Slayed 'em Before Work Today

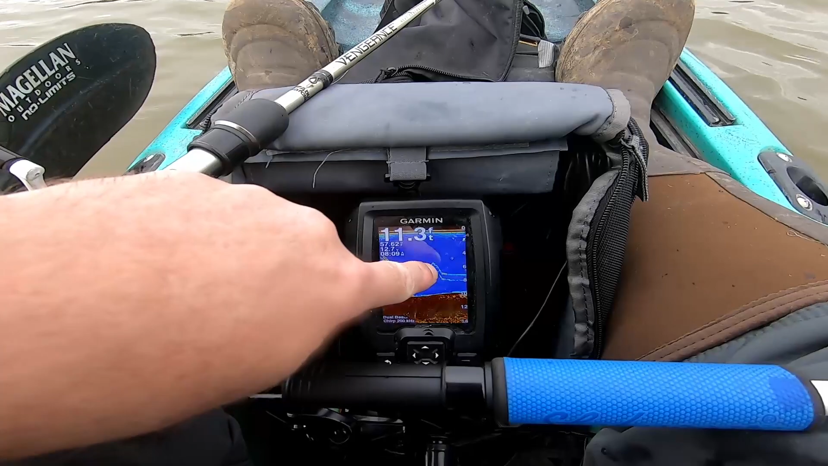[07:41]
On screen: depth 11.3 ft
this thing right back down there okay that's those are the two jigs dropping sitting at about six or eight let's drop it a little farther than that there we go okay so i'm sitting there watching this and then you see what looks like a fish staring at the top one he actually ended up biting the bottom one but you could see that he was looking at it like what the heck is this